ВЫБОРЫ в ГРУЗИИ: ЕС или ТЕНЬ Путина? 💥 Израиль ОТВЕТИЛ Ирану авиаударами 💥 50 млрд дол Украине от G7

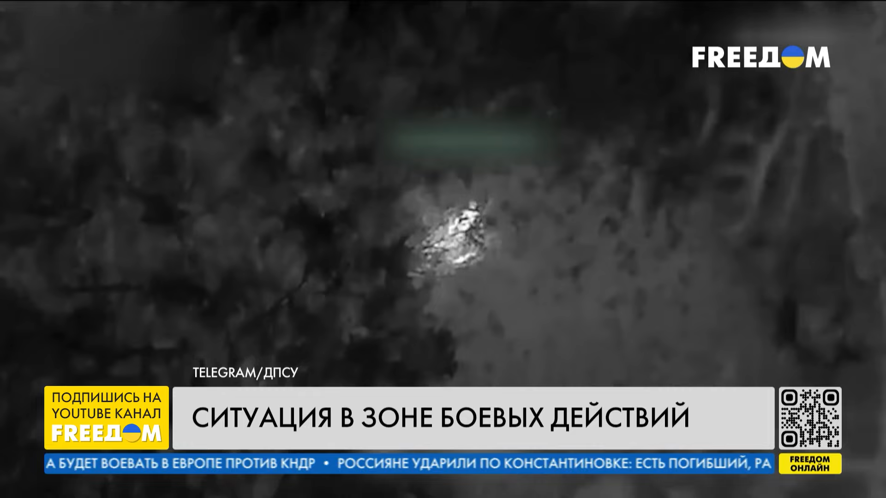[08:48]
А на Волчанском участке укрытие россиян вместе с личным составом, склады боеприпасов, пункты наблюдения и связи.
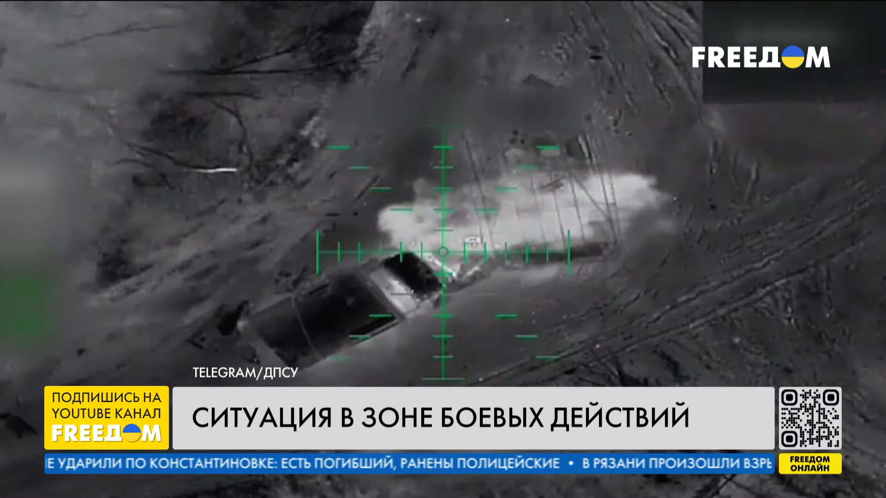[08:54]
Воины 109-го батальона уничтожили три пушки оккупантов.